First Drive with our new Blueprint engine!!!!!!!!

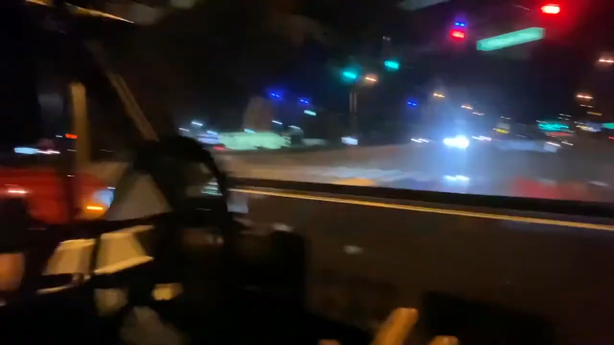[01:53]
What happened over there? What's that? That is called a fan blade jumping its rack and going through my hood. Super ideal for Bronco.
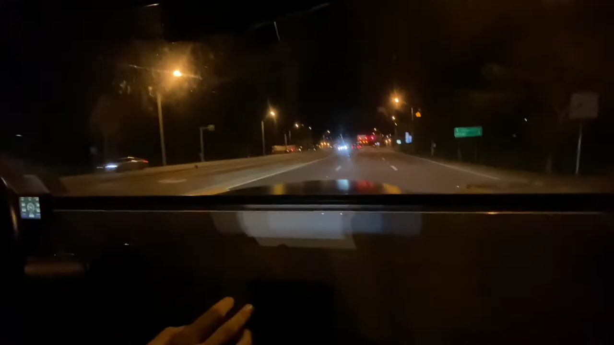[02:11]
That sounded really gnarly off that guy's car. Through the tunnel?